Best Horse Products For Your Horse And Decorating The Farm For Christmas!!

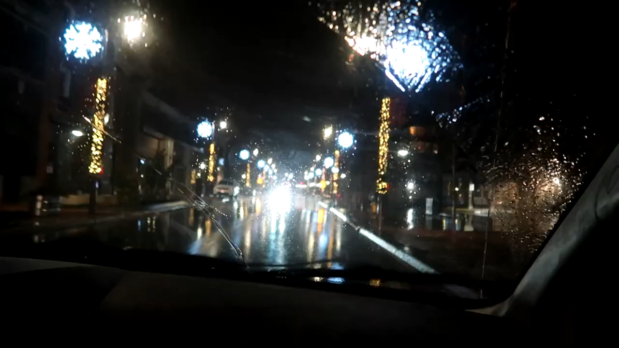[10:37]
so the family decided to go and look at all the Christmas lights you guys we haven't
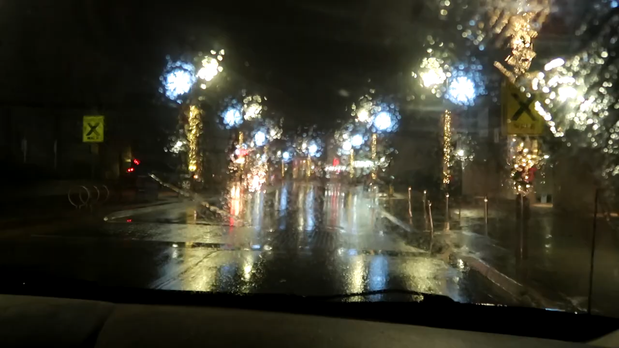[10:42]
been yet this year it's only in November we know and we'll make probably other visits but we're headed downtown to look at all the beautiful Christmas lights and it's a drive-by this year it's a drive-by thing but look at how cute this is this is downtown where we live and it's just so pretty so